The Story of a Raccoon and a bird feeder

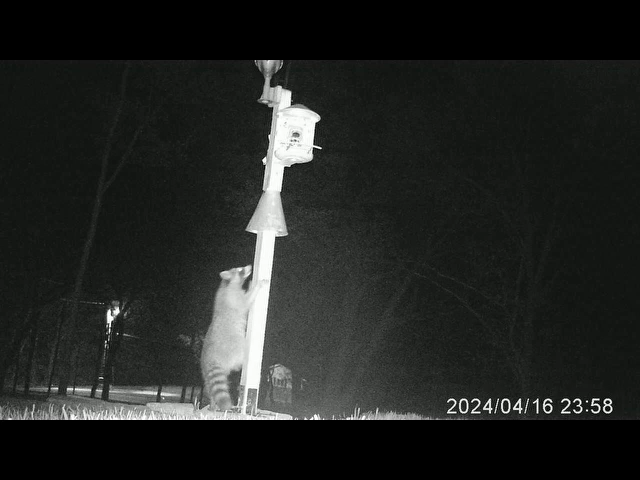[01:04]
We got action the first night we put it up and we thought we were successful because he took a look at it and it turned around and went back down.
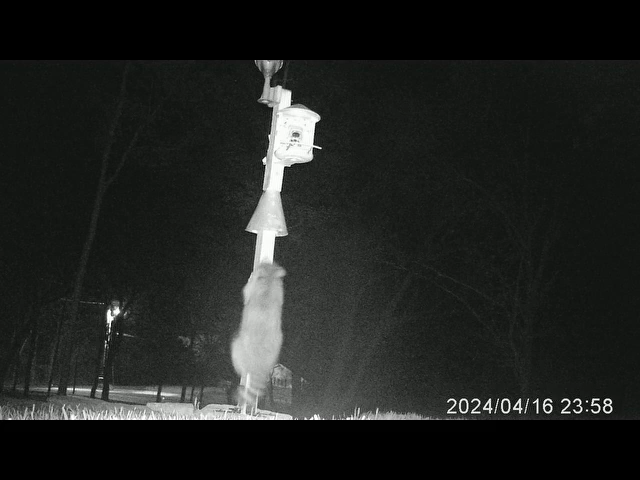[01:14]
My hopes were soon dashed though after watching the second video as he climbed right up and went right over the cone and then had a nice meal. I guess he was full because he walked right down easier than he walked up.